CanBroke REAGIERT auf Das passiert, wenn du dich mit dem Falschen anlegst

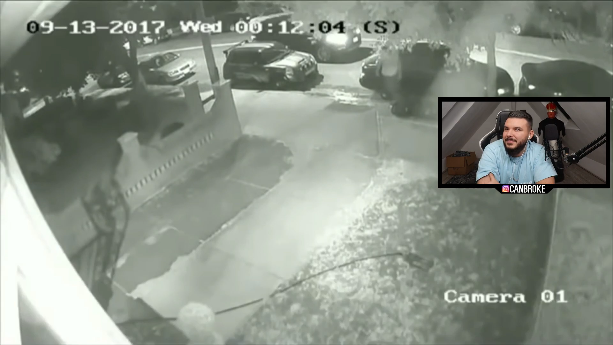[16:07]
Heimkehrt, versucht er zunächst ganz normal den Fahrer zu finden, was allerdings nicht gelingt, sodass er am Ende zu einer drastischeren Methode greifen muss.